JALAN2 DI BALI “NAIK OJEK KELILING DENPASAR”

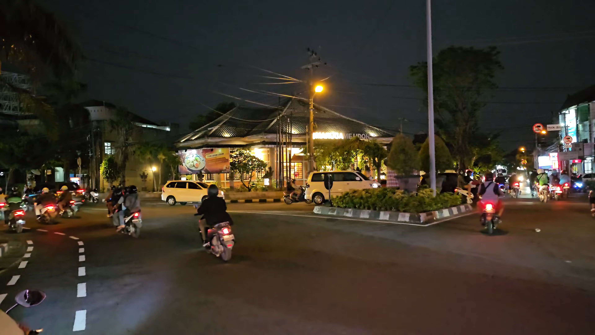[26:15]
Rumah sakit. Wah, ini guys, ini mau pergi.
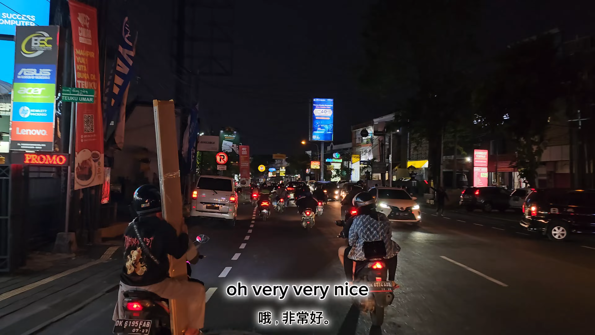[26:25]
Oh, itu habis dari acara apa ya, tradisional kayaknya.
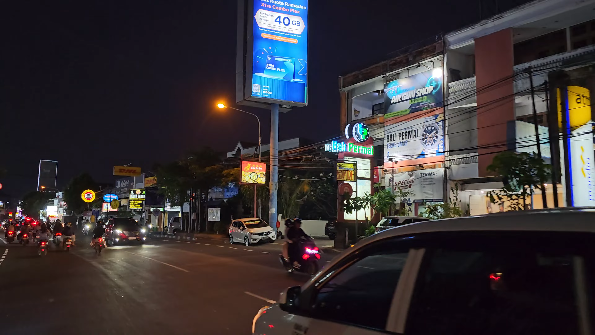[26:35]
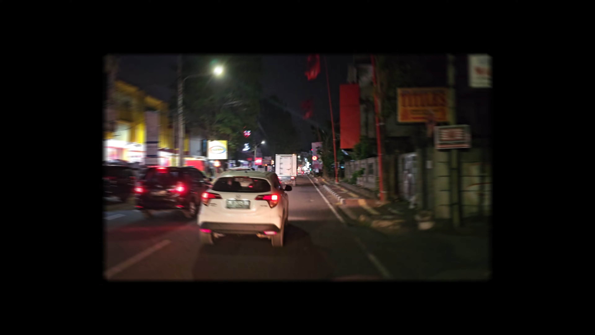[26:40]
Nah, oh, ini ada simpang 5 ini.
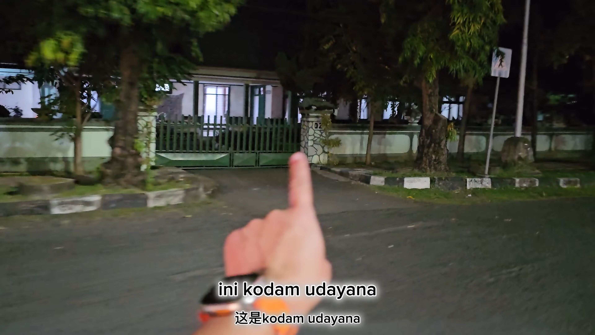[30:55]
Waduh, tapi lebih dingin di Malang sih guys.
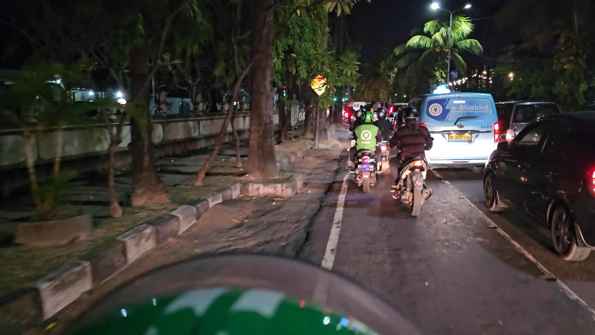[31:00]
Ini banyak pohon-pohon ini di samping kiri kanan ini.
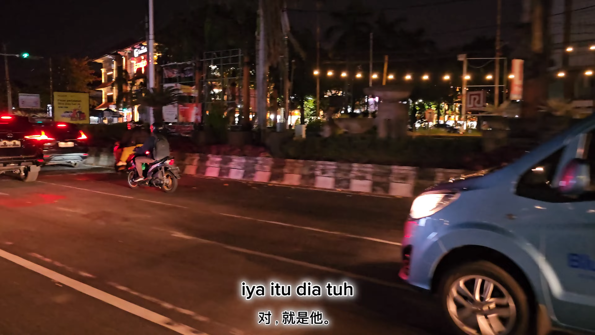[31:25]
Ini kita udah masuk kawasan Renon. Kawasan apa?
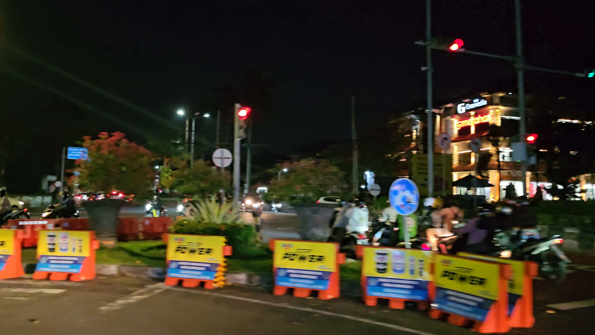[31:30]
Ini kita udah masuk kawasan Renon katanya ini.
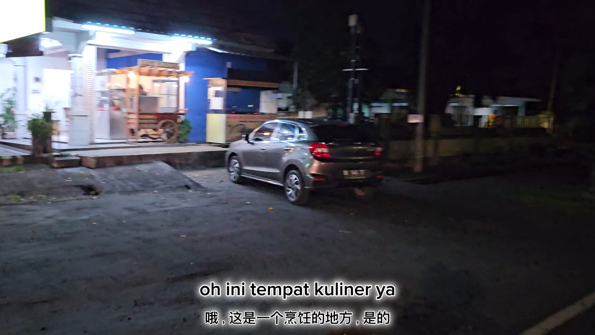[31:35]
Kodam Udayana.